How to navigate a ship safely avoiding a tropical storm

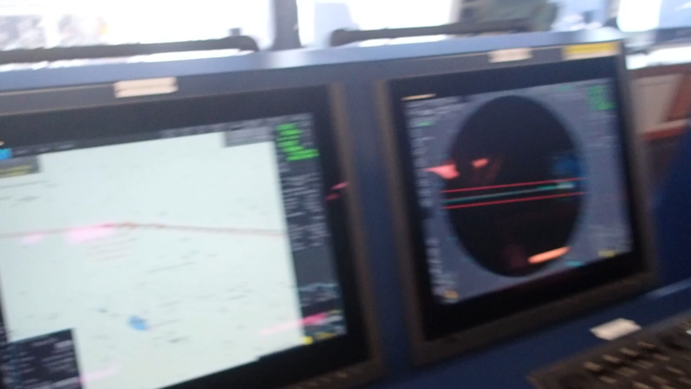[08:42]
And what is this? Next to this is a radar. What's a radar?
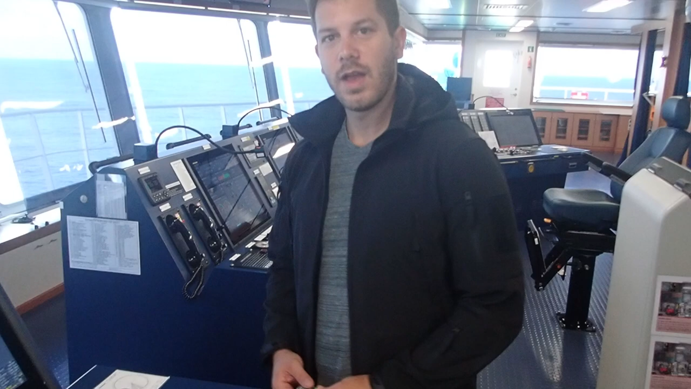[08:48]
A radar is a device that scans the horizon. Okay. Showing us here other vessels. Okay. Their movement, the direction. We can collect also some information such as CPA,
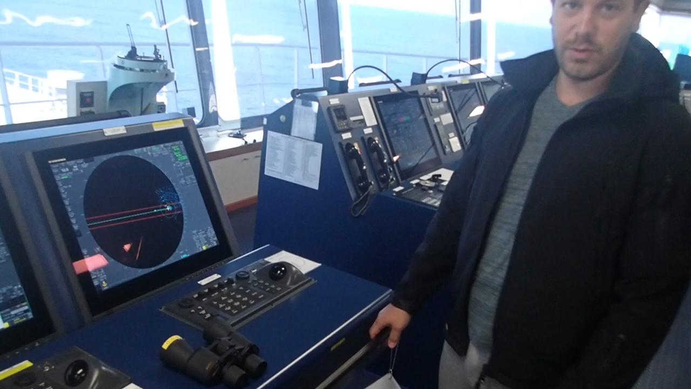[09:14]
the closest point of approach. And that helps us to a collision avoidance. Okay. So I think it's coffee time. Yes, it is.